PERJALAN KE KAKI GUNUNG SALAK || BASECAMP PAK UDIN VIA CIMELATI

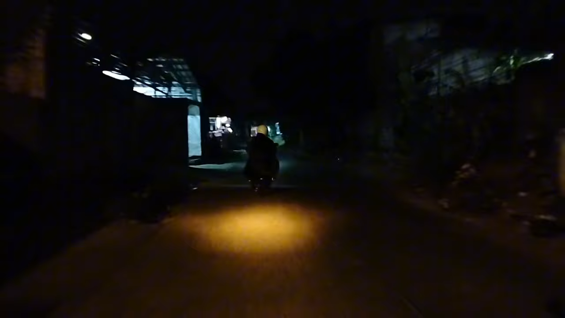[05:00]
jalur kampung. Ini saya enggak tahu nama jalannya karena malam.